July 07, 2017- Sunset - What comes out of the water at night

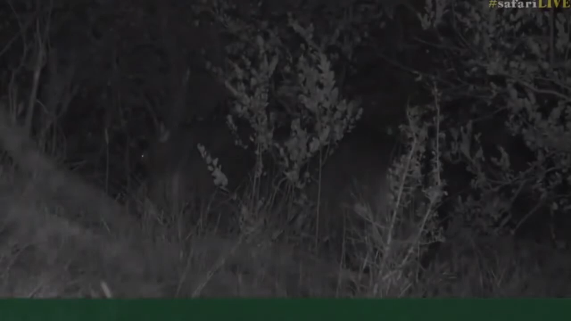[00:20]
Now he's a bit wary, likely because he doesn't see too many humans out and about in the open,
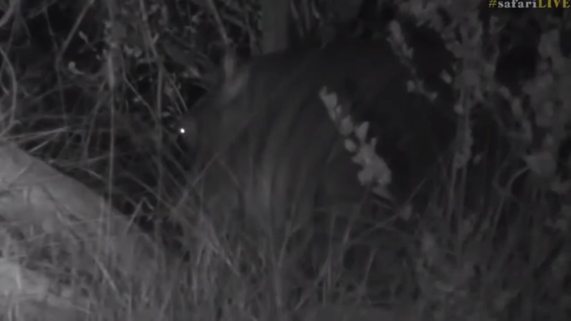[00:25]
but he's pretty much walked all the way from Treehouse Dam into this general area,
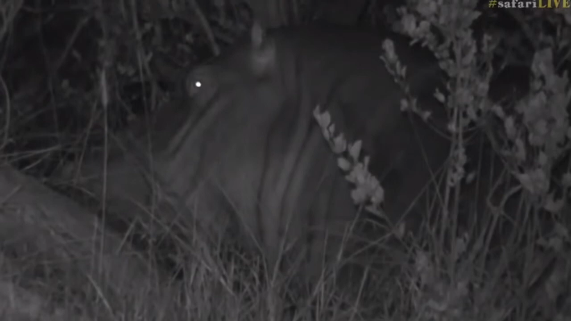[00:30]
not too far from the lodge and he's been busy eating all the grass. This was an amazing bonus! Did not expect to see a big hippo. Now he's pretending that he's not there and that we can't really see him. Oh! Such an awesome find! And to be fair and to be really honest with everyone, the first thing that we saw was actually its bum moving away.
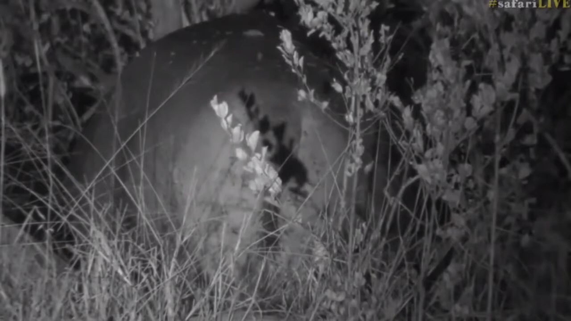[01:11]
John, you say this is the first time you've seen a hippo out of the water. Well, it's not a common sight, so I'm very happy we managed to get this one because we see often their tracks when we start moving during, especially during the morning. So it is a good proof that they do come out of the woodwind that they are around here. And you see how scary would it be to walk around in the African bush. Not only you have to worry about lions and leopards, but also about big very hippos. Well, very big hippos, not big very hippos.